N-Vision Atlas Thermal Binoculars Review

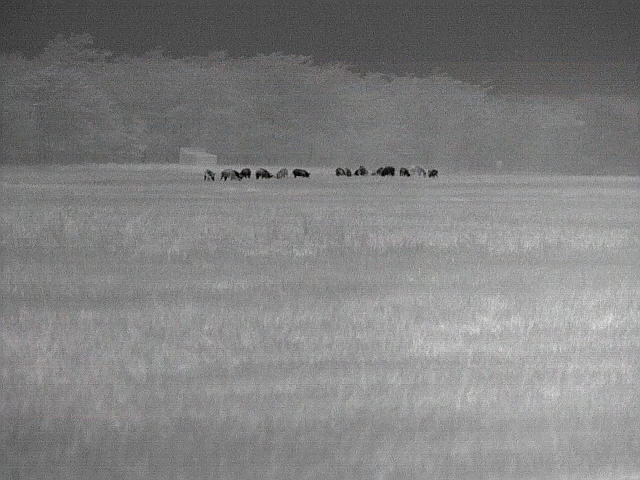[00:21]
It's got a really, really impressive image quality. Uses the BAE 12 Micron Thermal Core,
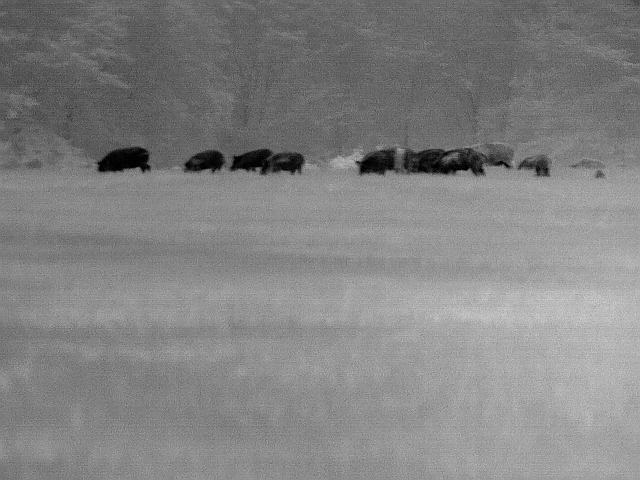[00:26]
the same thing that's used by Trijicon.
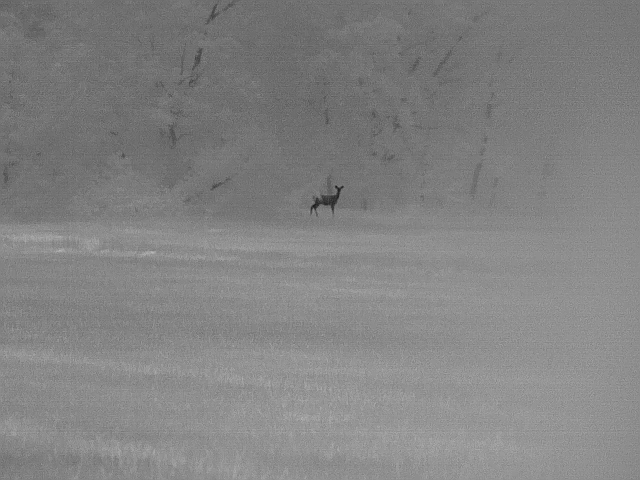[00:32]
A few military grade thermals use it. Anyway, it's probably the cleanest thermal sensor on the market. So we're just going to show you a few of the features on this, a few of the functions of it, kind of how it comes to you.
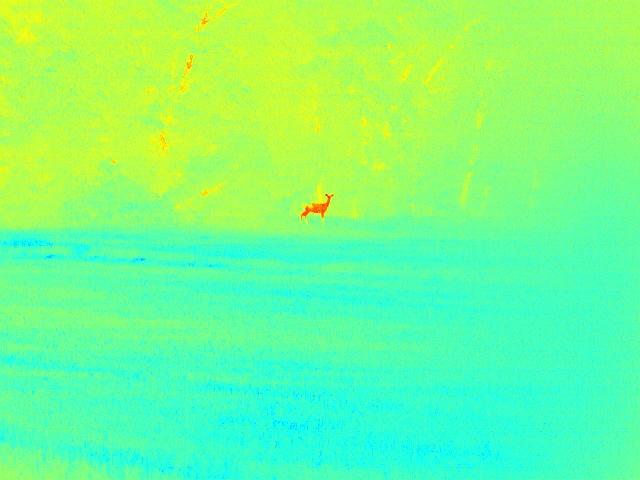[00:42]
Just a little overview and then we'll show some video from a hunt from the other night. So real quick, we'll show you kind of what all it comes with.